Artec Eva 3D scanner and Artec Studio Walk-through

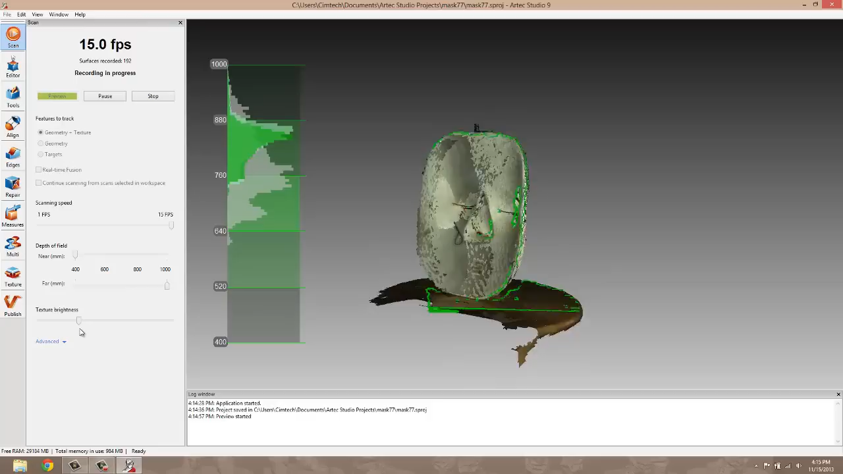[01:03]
So I'm just rotating the object here, keeping the scanner at a fairly fixed position.
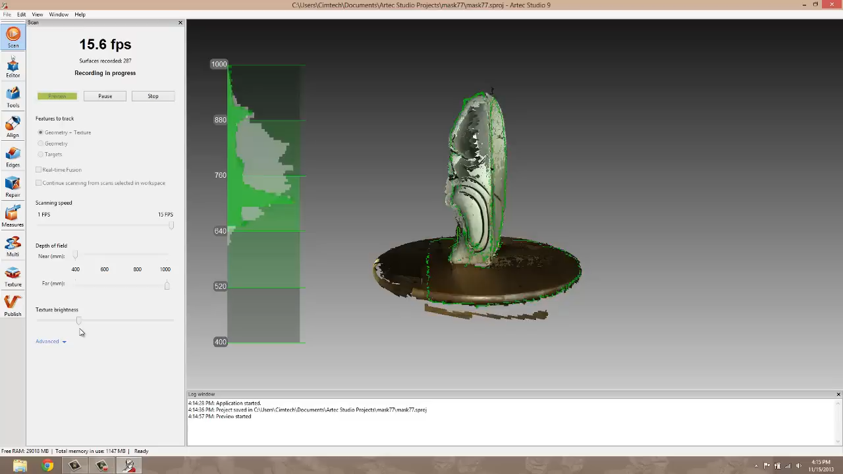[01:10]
I went ahead and overlapped my geometry just a little bit so that it
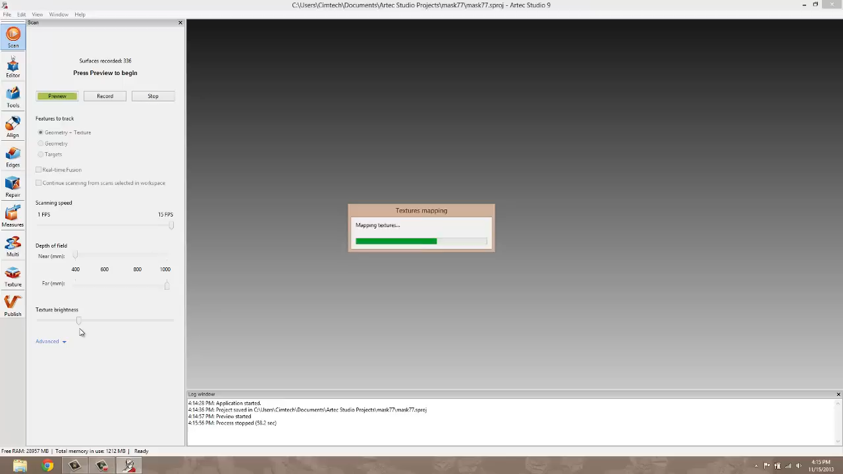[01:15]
was able to fuse the start and the finish point.
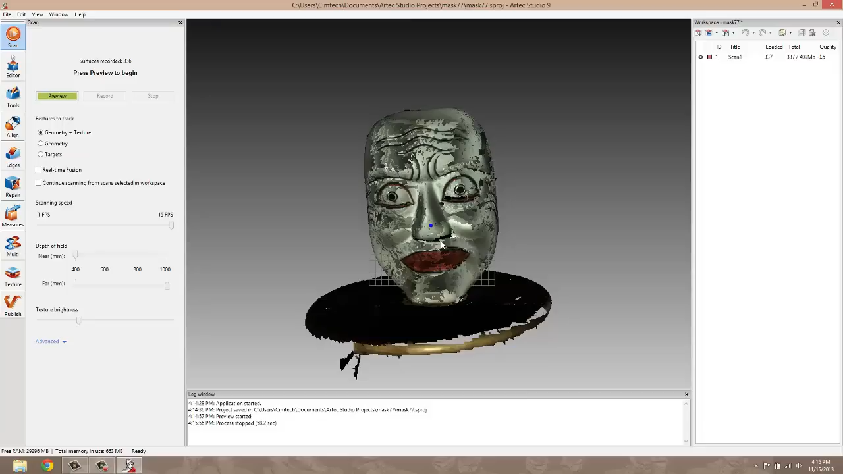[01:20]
I also want to capture that bottom portion of the chin that is hidden by the turntable. That's the second scan that we're going to do.
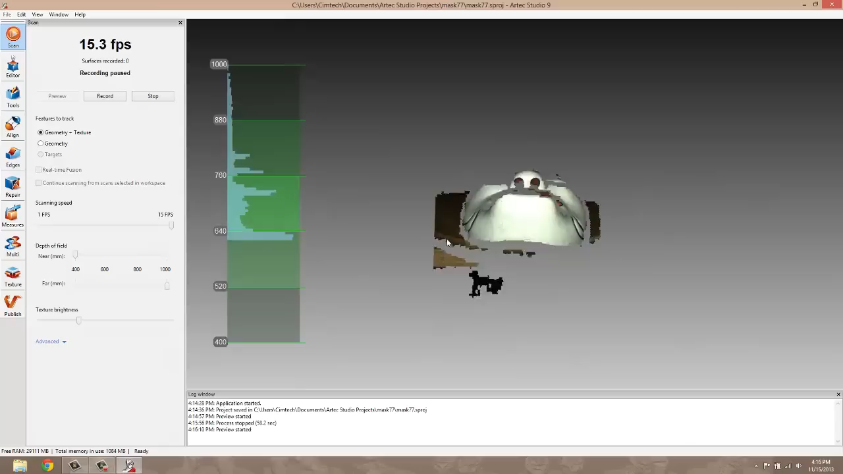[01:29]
So now I've laid the subject down here. And I'm just going to capture the bottom of his chin.
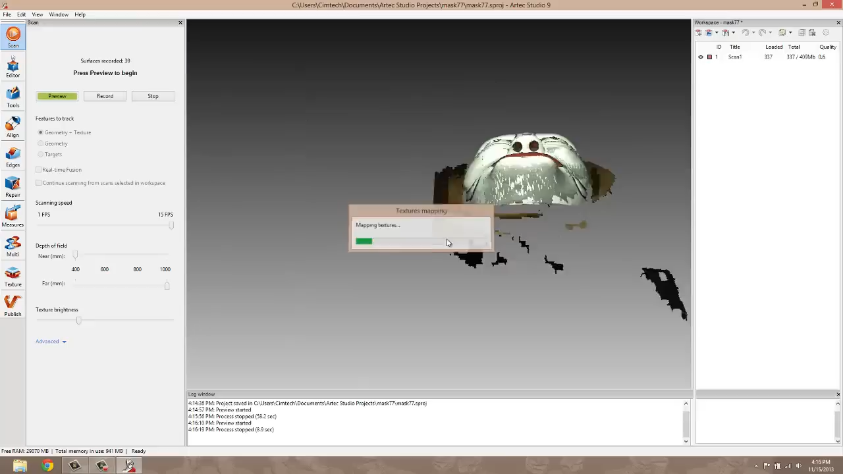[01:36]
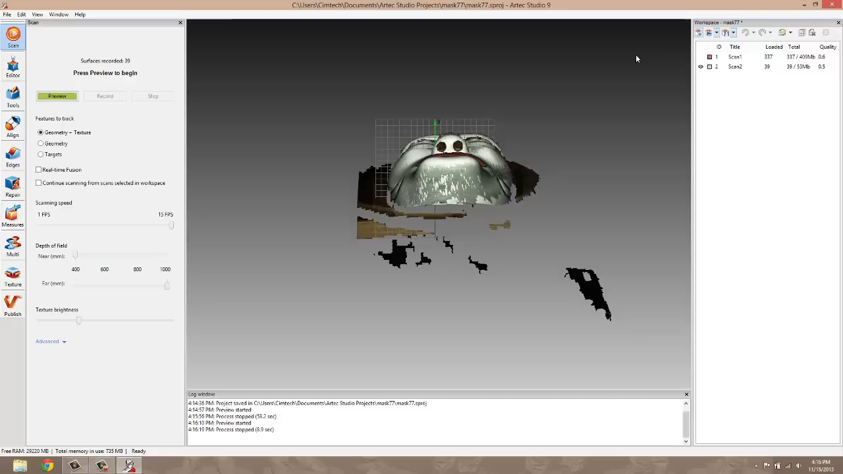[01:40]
So now I have two scans. Now as we're scanning, a rough alignment is done. As you can see, it roughly lines up the scans and makes an image out of it so we can kind of see if we've missed any areas as we're scanning.
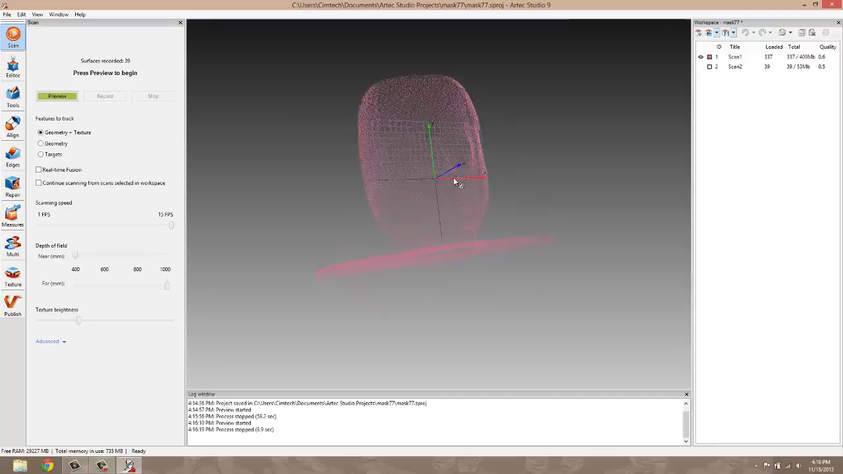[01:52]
As I get into other tools like the editor,
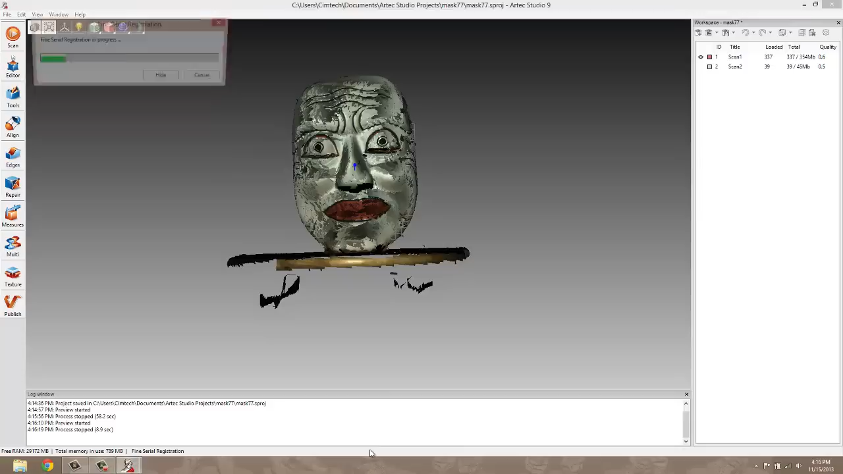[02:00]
it actually does a fine serial registration for us. So it's further aligning the scans up closer to each other.
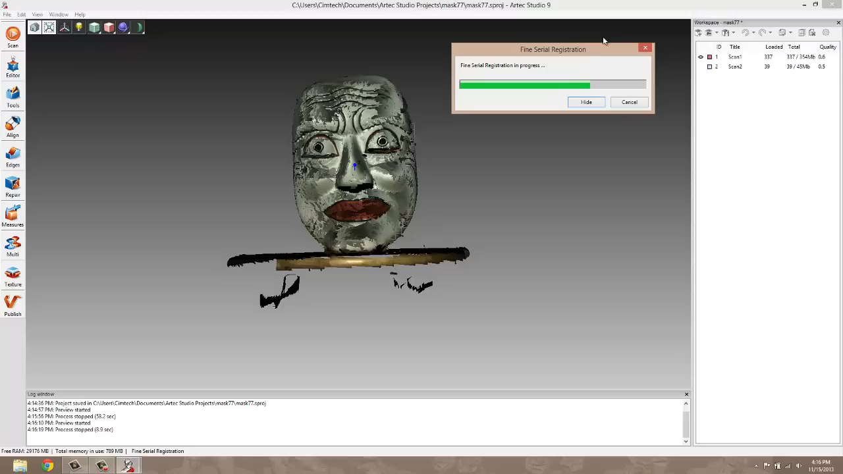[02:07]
And this is all done very automatically. Okay, so our scans are just grossly misaligned at this point.
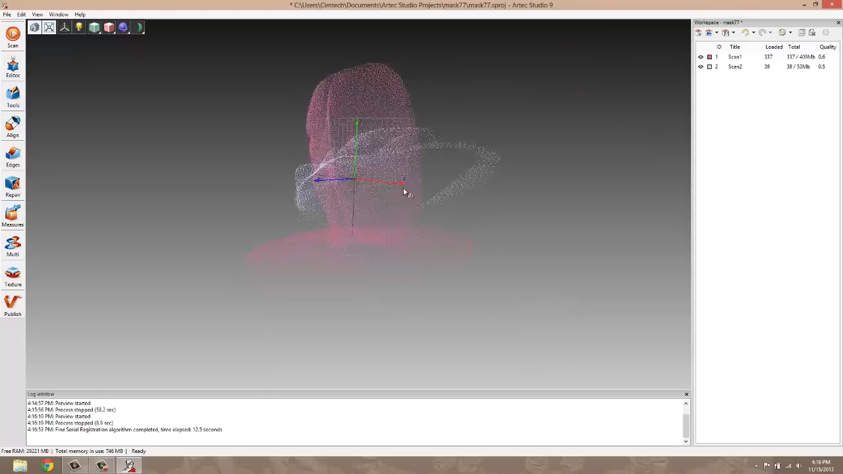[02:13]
That's fine. We can go into the alignment tab.
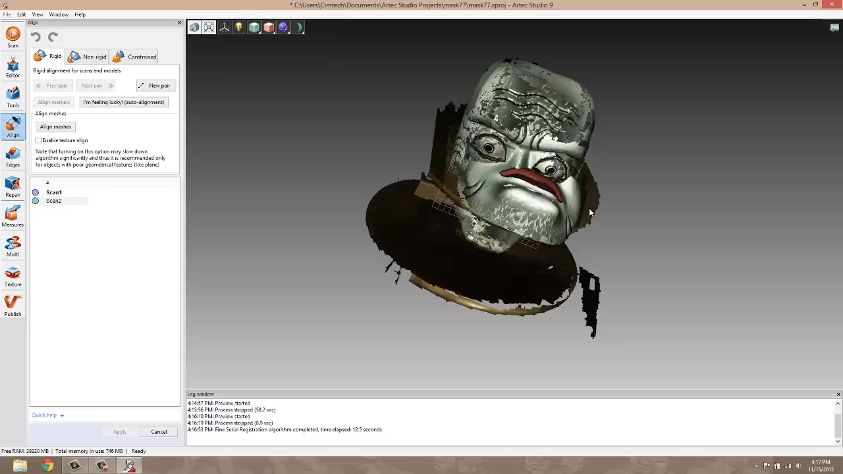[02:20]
And there's some really cool features here. It allows us to pick three points on our main model here. And then on our scan here.
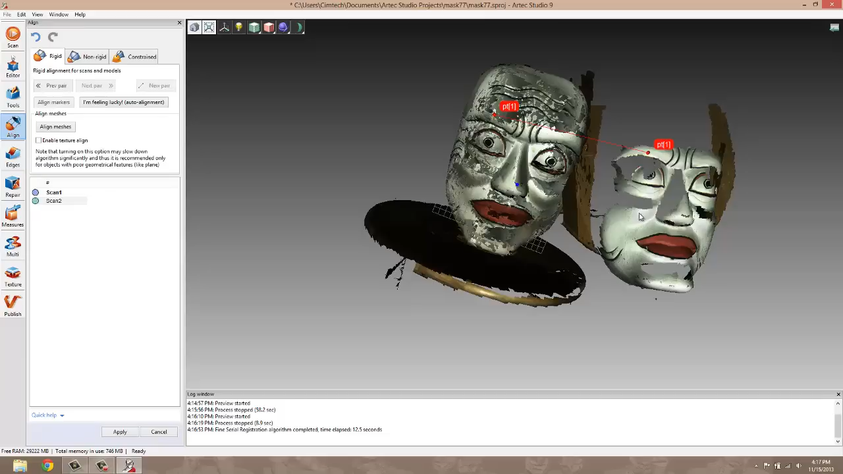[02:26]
We're just going to pick three points that are similar on the models. Nose and the eyebrows.
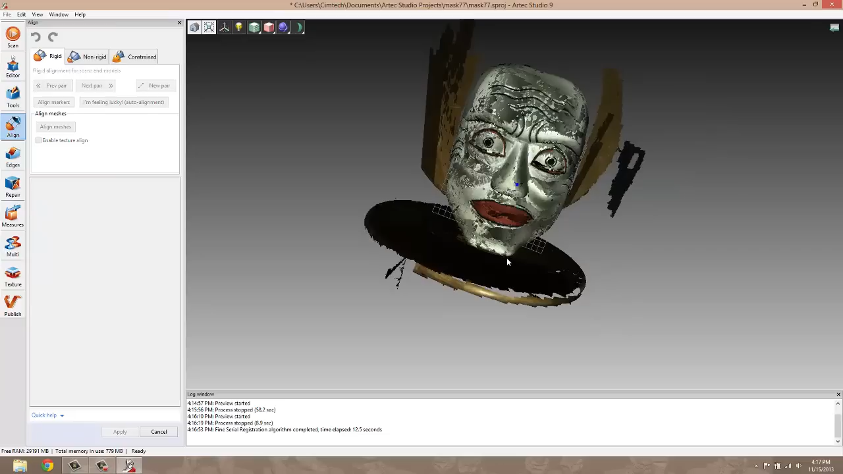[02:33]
And press enter. And it goes ahead and lines those scans up for us.
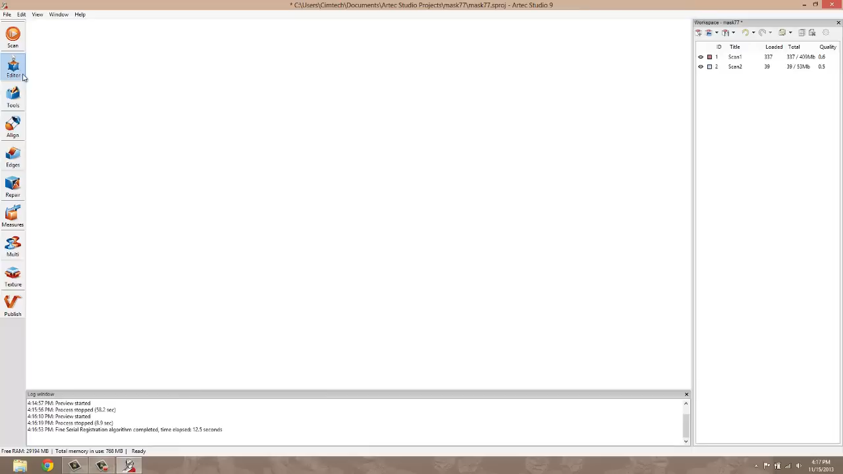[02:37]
We can get rid of any excess geometry that we actually don't need any longer by going into our eraser.
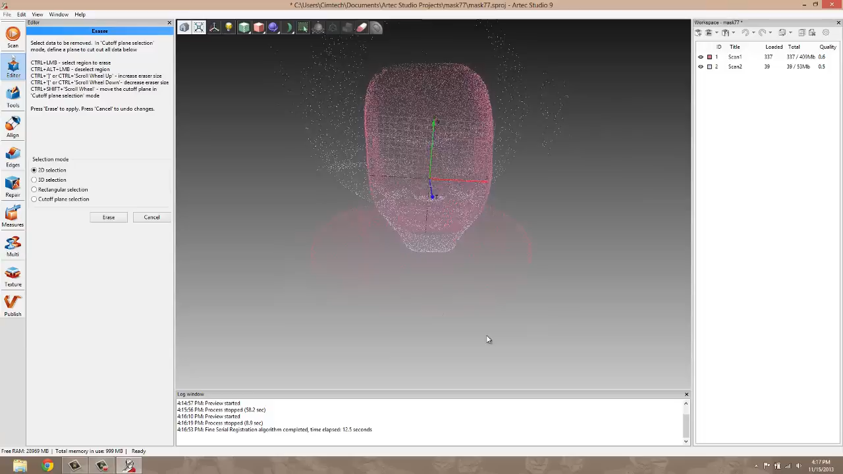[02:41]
We can do a cutoff plane selection. This is handy for when you're scanning on a flat surface like a table.